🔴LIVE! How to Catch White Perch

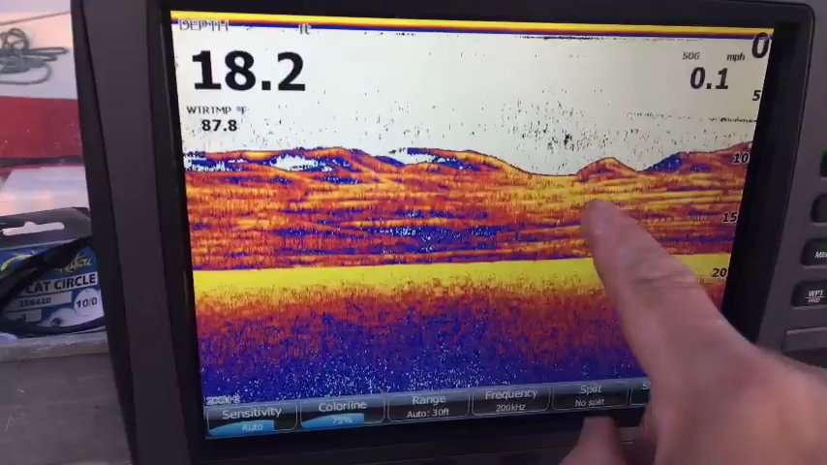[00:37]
On screen: depth 18.2 ft, water 87.8°F
That right there should be perched folks, that's what all that spaghetti looking stuff is right there, that should be perched, 18 feet of water, 88 degrees, pretty sure that's perched,
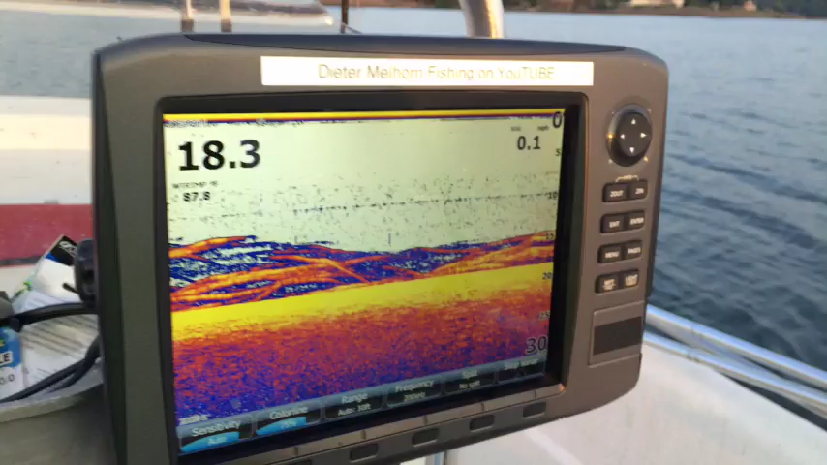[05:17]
that's what they're looking like on the sonar,
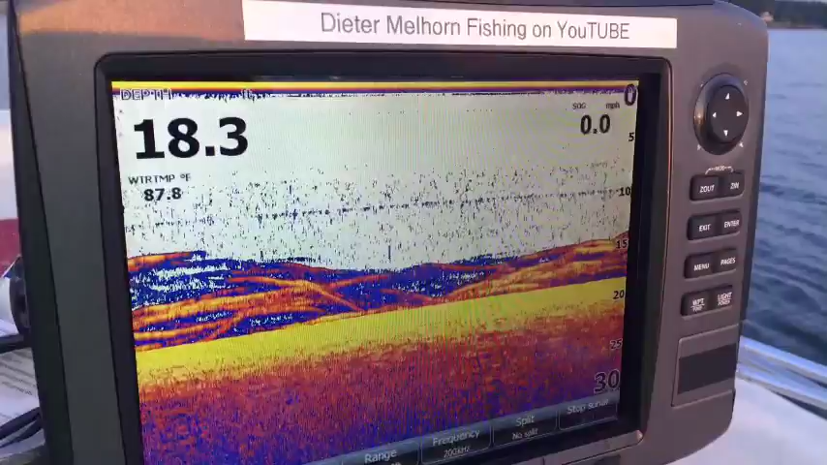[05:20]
On screen: water 87.8°F
that's what it looks like, let's see, it's a good scattering of fish, if you look at it here on the structure,
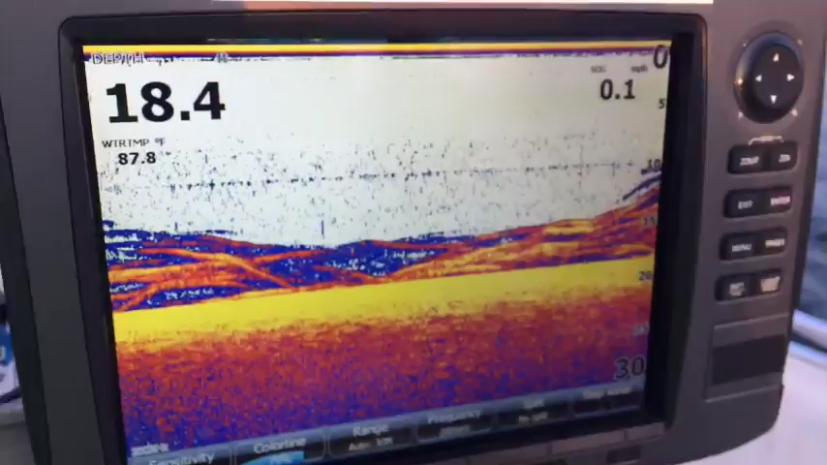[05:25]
On screen: water 87.8°F, speed 0.1 mph
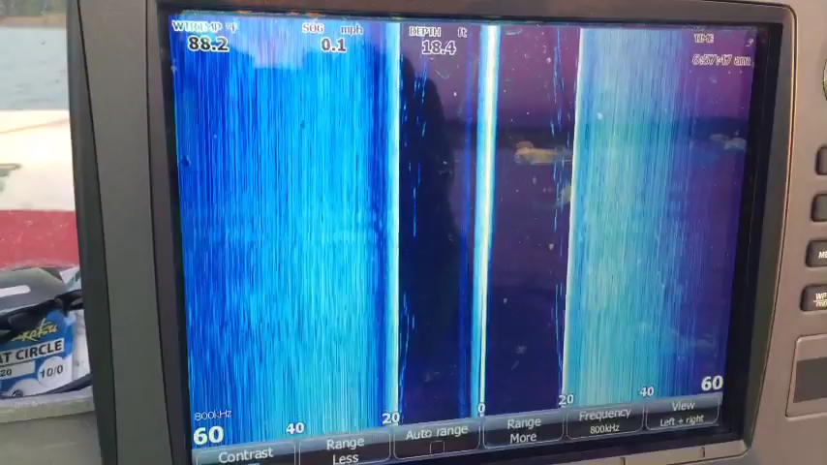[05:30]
On screen: depth 18.4 ft, speed 0.1 mph
get an even better view, if I do the, actually,
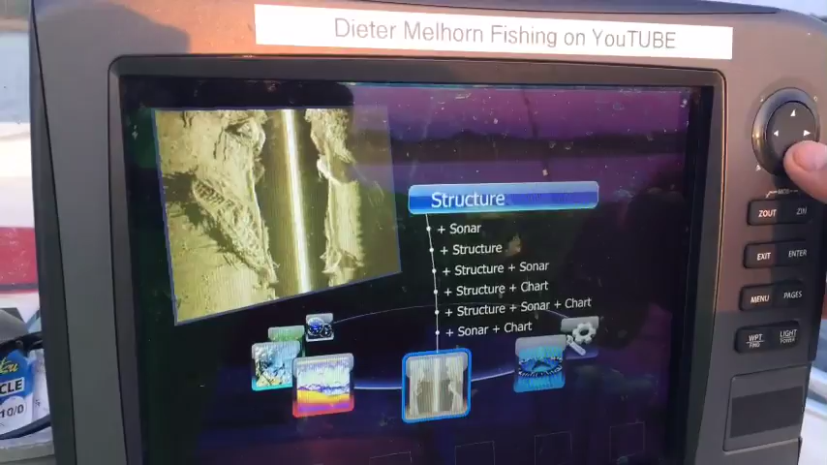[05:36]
the down scan shows them real good, that's what they really look like,
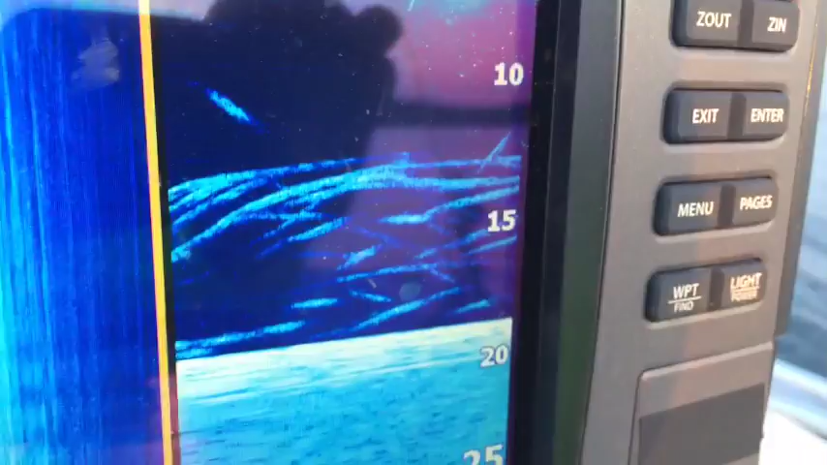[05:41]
good scattering of fish in there, now,
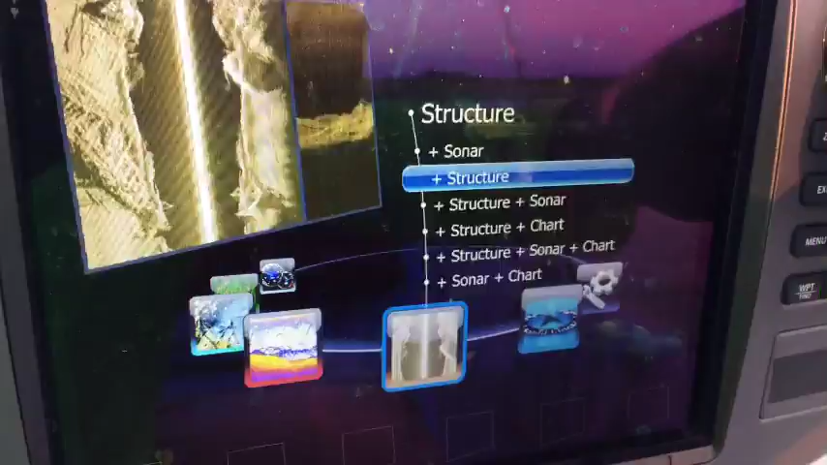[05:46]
there they are, stacking up good,
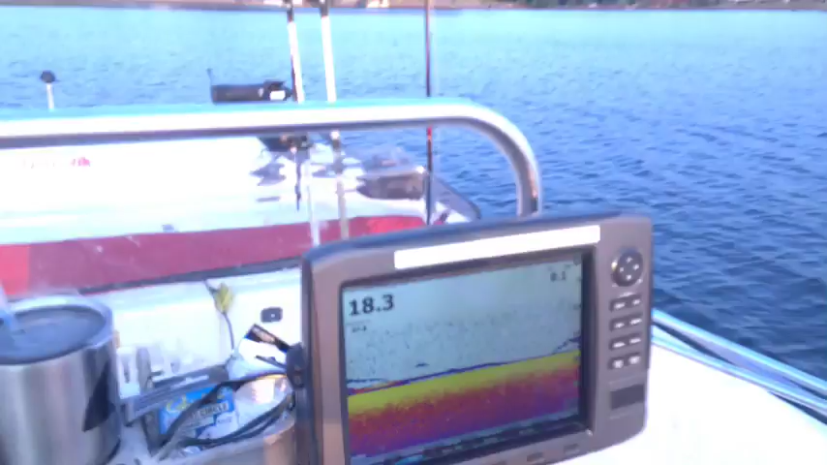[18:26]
As you can see, not as many on the screen as there were. And I may have parked my own top of a school or something and had a bunch of them.
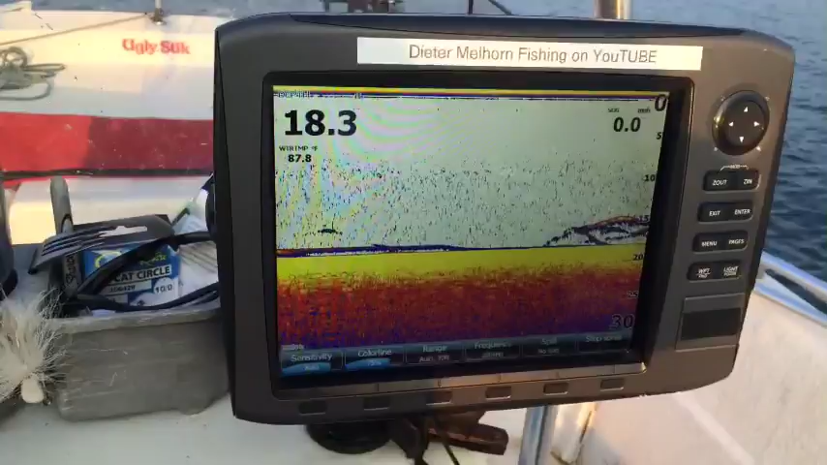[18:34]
That looks like some with something else.
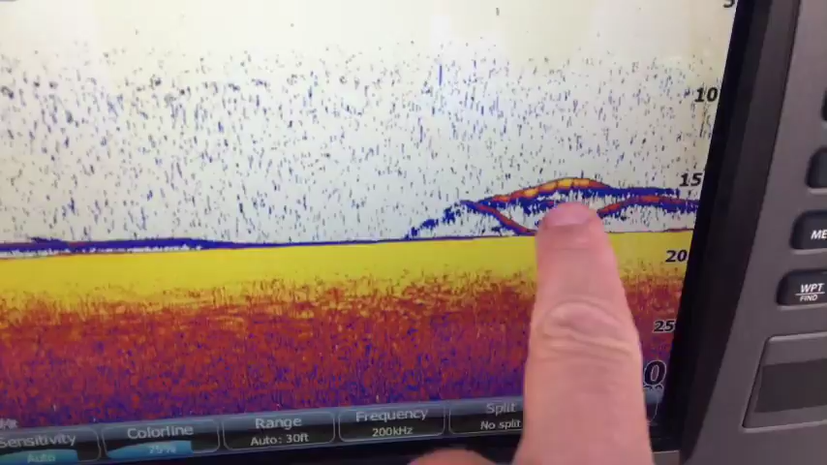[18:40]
That's kind of perch-y looking. The screenshot there on the video is a good example of what it looks like though.
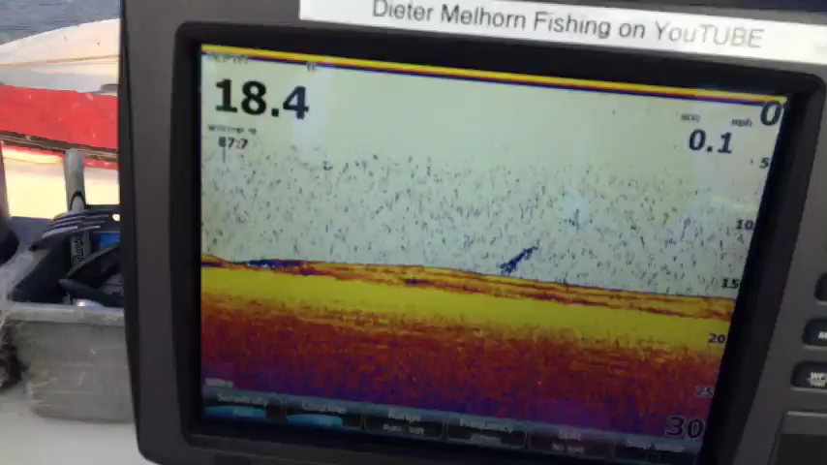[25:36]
If you see that right there, that is some perch on the bottom. They're hugging tight right on the bottom.
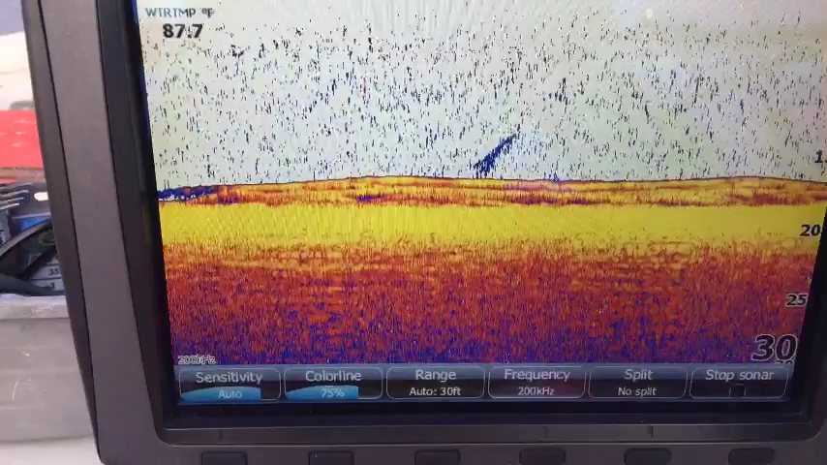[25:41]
Let me show you what they look like on.
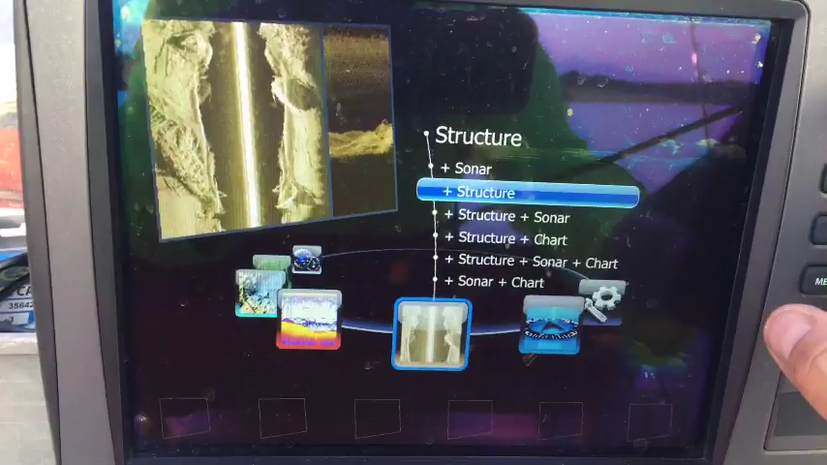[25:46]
I know not everybody has structure scan, but structure scan will show the individual stuff real clear.
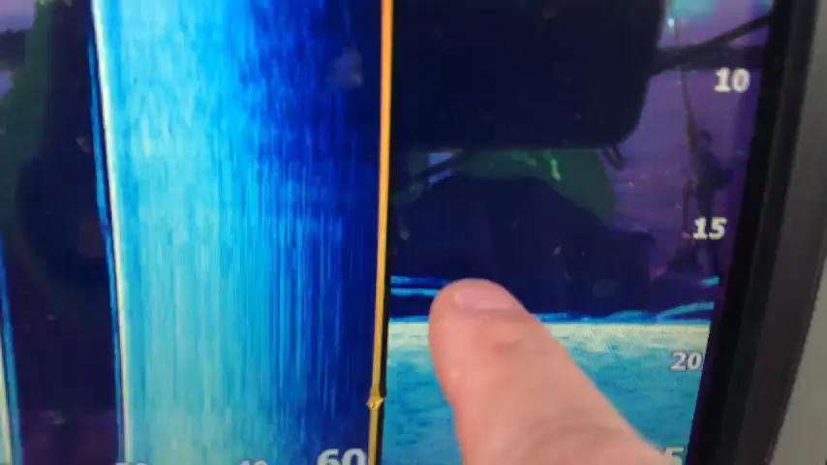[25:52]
I'll show you real, let me see those little fish. And, again, I just know from the size of them and stuff that that's perch.